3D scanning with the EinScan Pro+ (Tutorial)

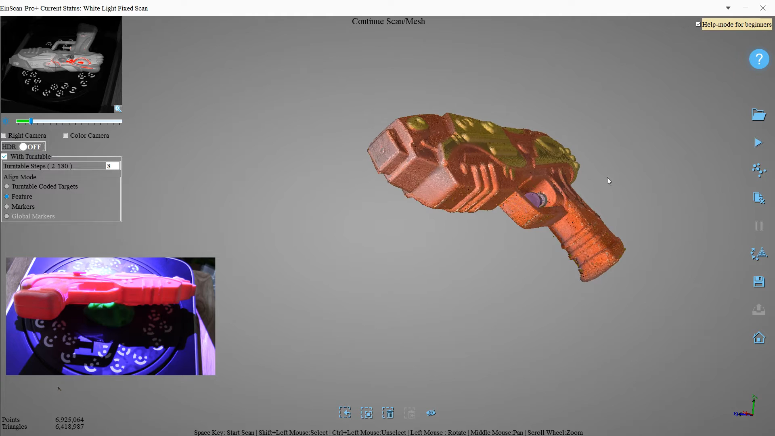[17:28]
and have a look around looks like we just need to get a little bit of the top
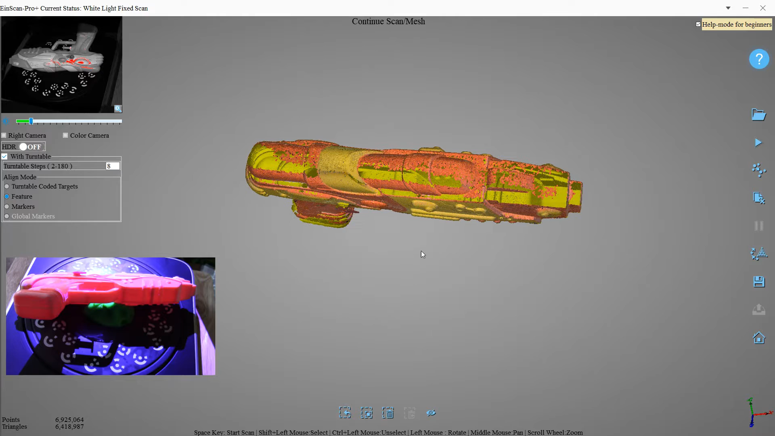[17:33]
and maybe a little bit of that back
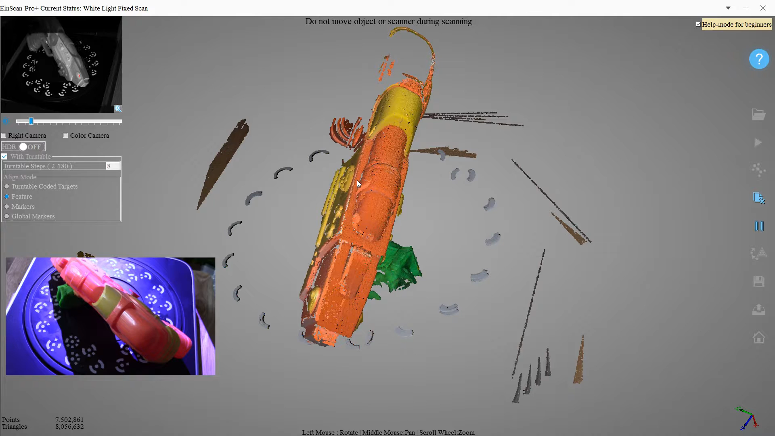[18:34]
and again if you do see some areas that you're hitting the same spot and it's just not picking them up you can try to adjust the brightness over here when you do your next scan and that might help
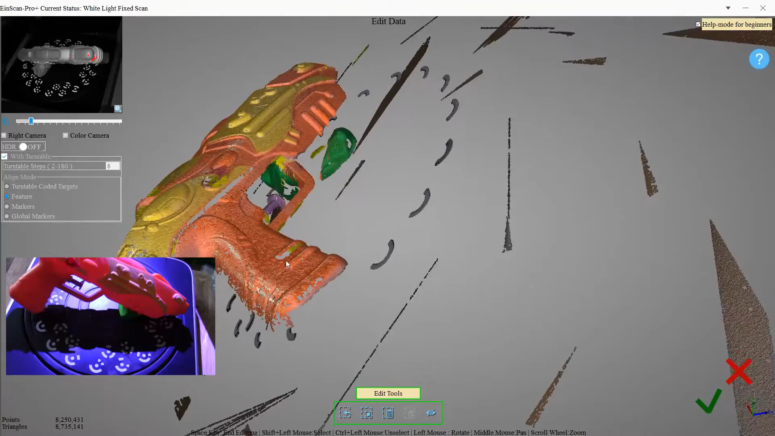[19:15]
nope it actually looks pretty good sometimes it looks a little messy while it's scanning
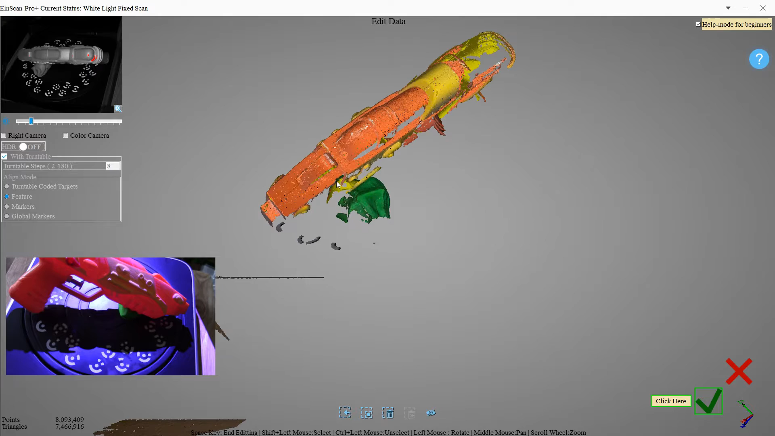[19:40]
let's get rid of it a little bit more let's hit that playdoh first so we don't forget it
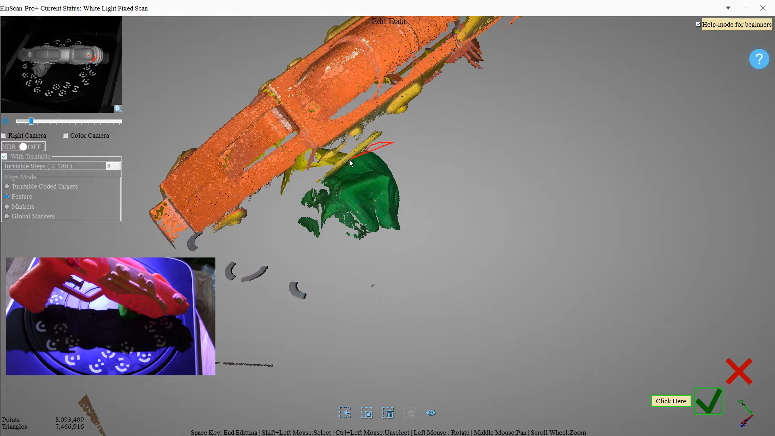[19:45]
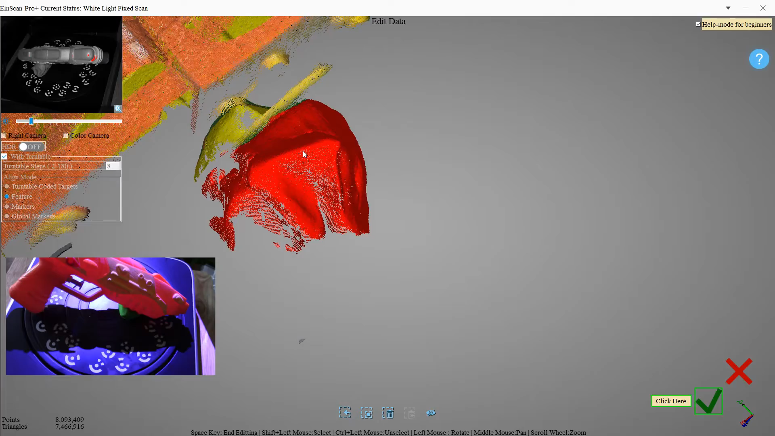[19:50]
I'm going to get in there and make sure I got all the green so I don't want any green showing up on my scan
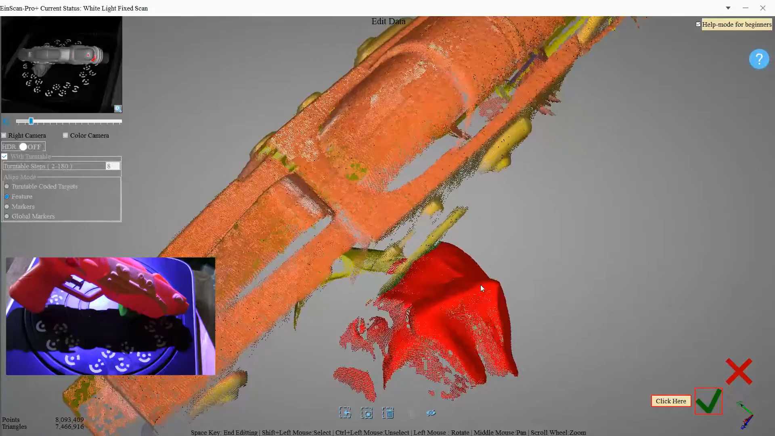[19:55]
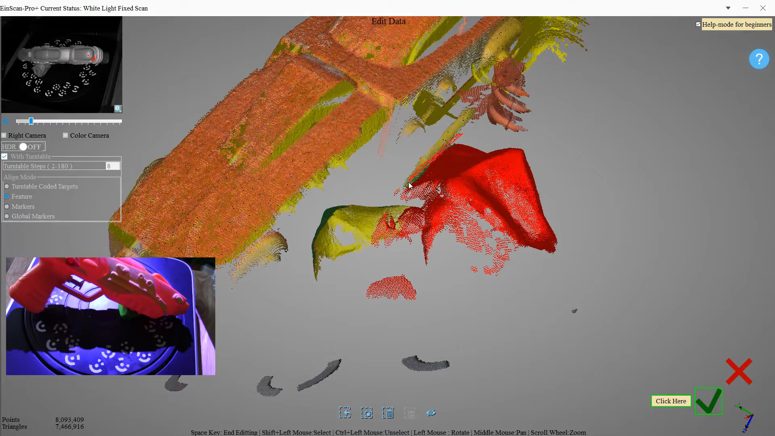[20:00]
there we go
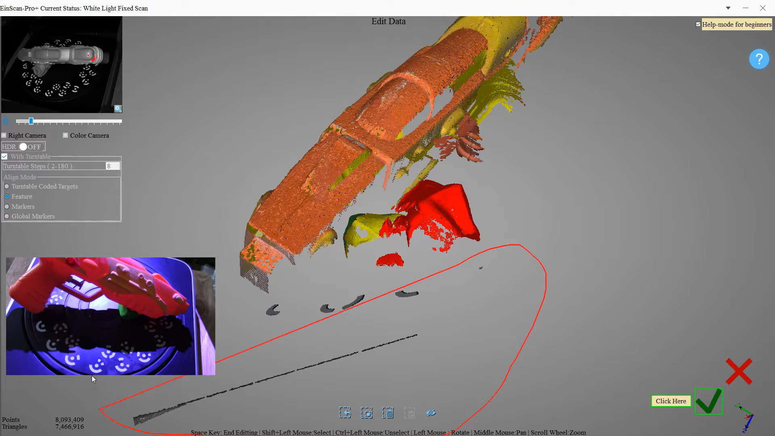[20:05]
let's just make sure we got it all
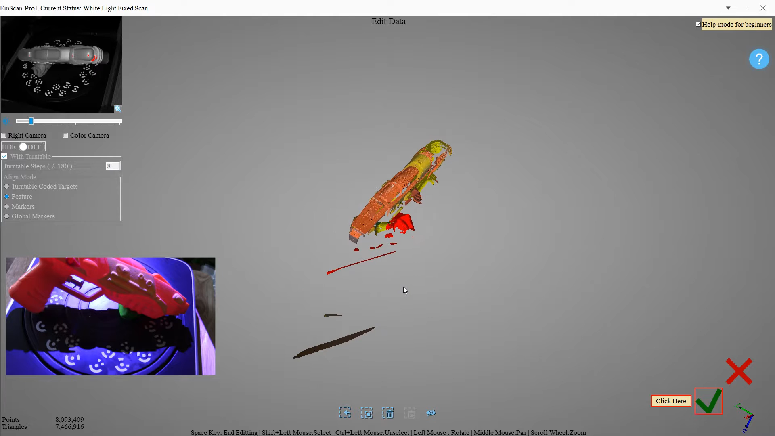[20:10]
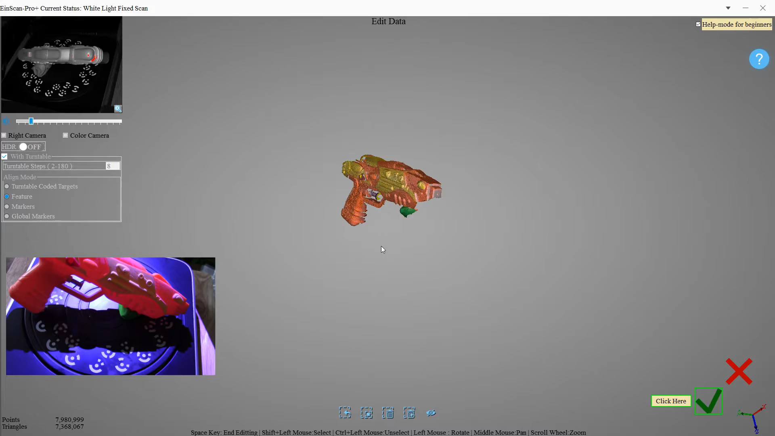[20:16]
oh, there's some more playdoh on this side
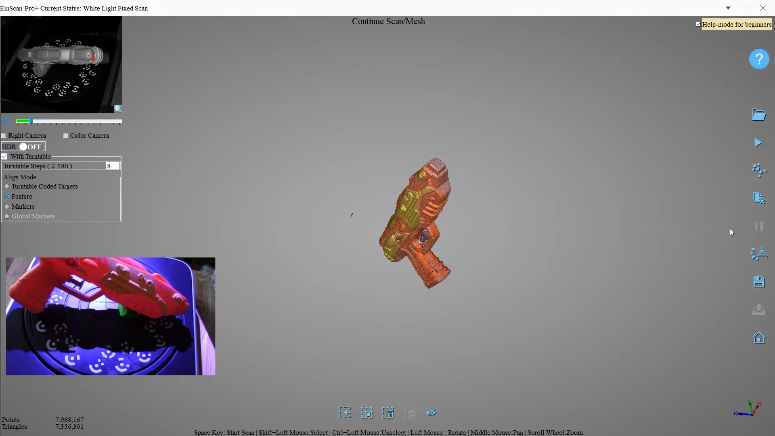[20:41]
and let's see how this looks I do see a weird little thing over there we can delete that
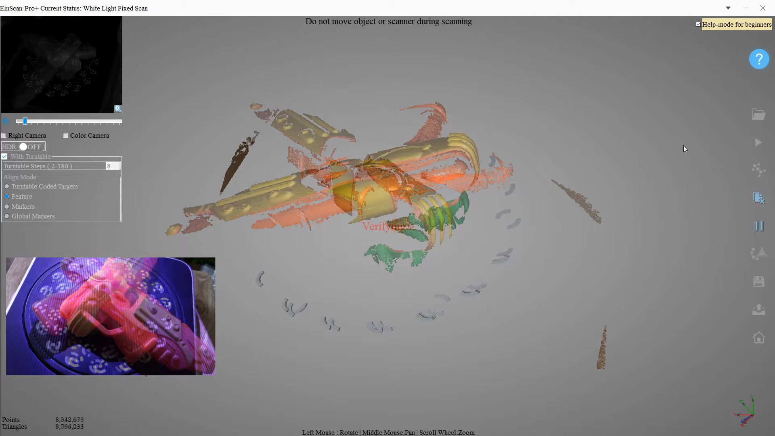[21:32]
looks like it's getting a little bit more of it
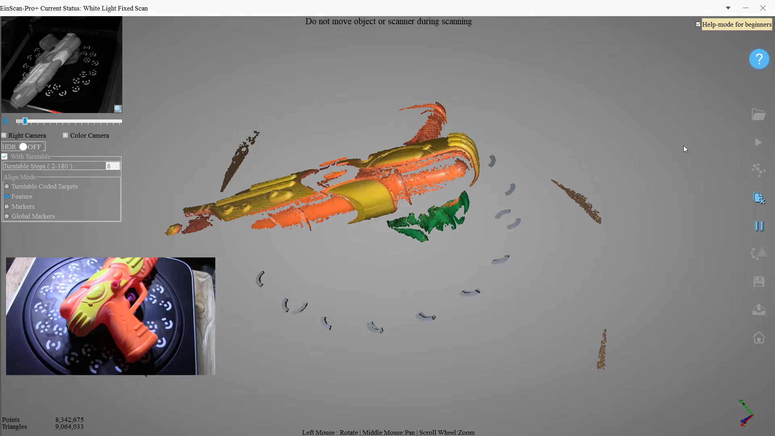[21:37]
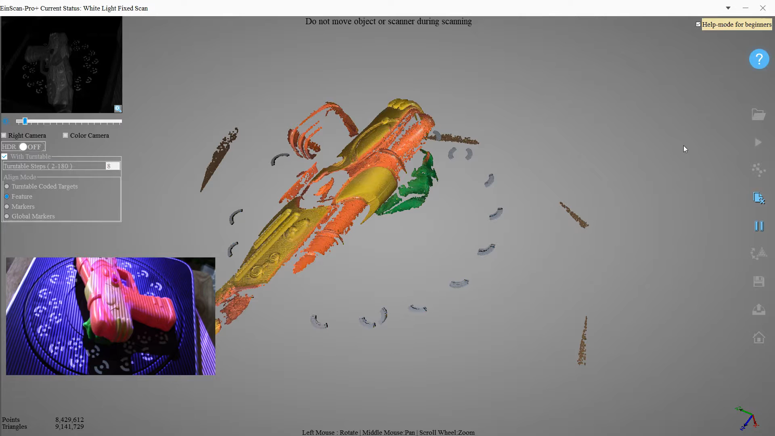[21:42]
okay get rid of all the junk
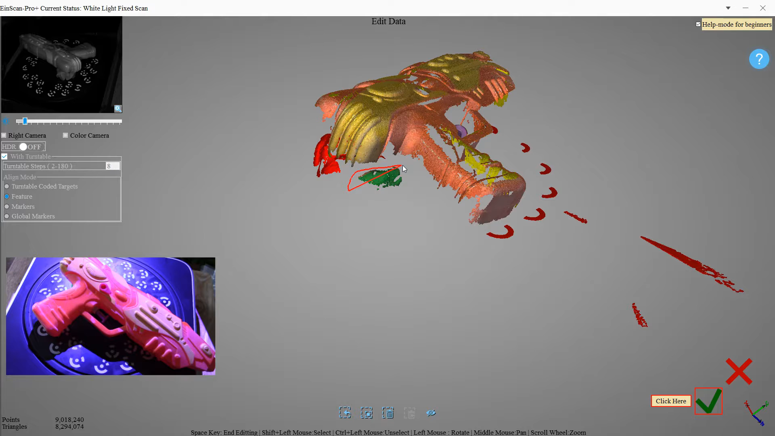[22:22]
going to go Okay, looks good.
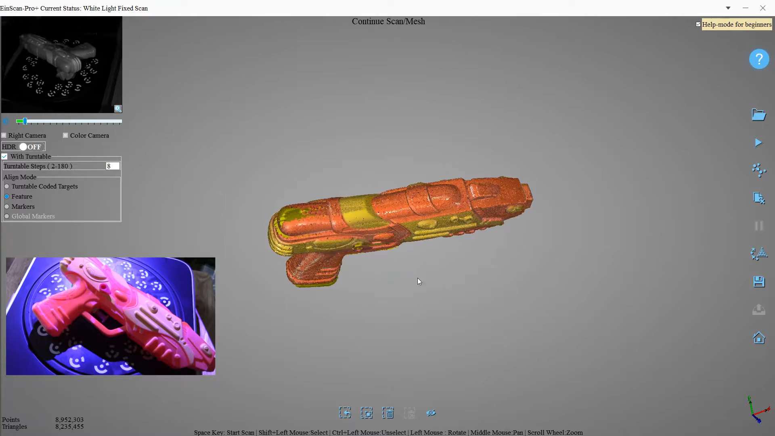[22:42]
Okay, so it's still having a little bit of trouble, so I'm gonna get some more of that spray and put it on there, that area, and see if that helps at all. But otherwise, the rest of the gun looks pretty good.
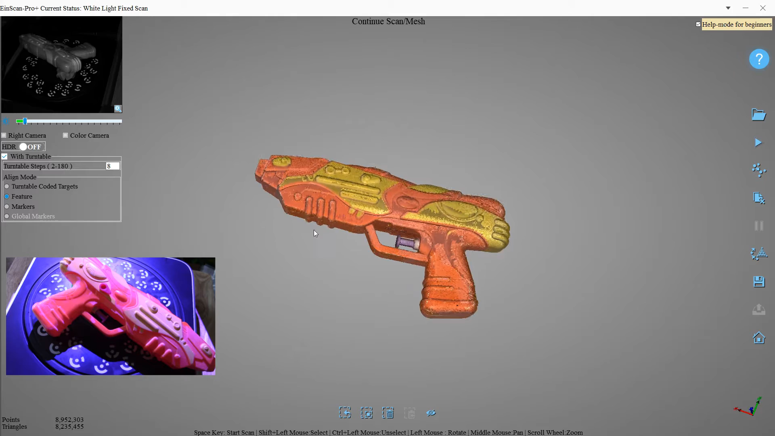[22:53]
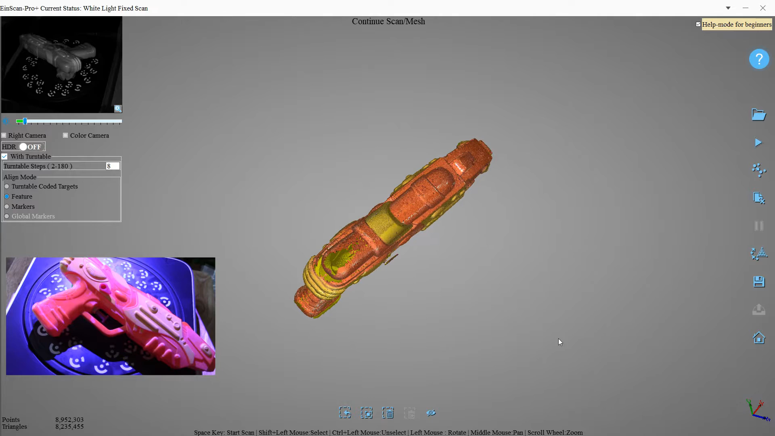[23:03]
Okay, so I'll pause this recording while I put some more spray on there, and I'll be right back. Okay, so we're back.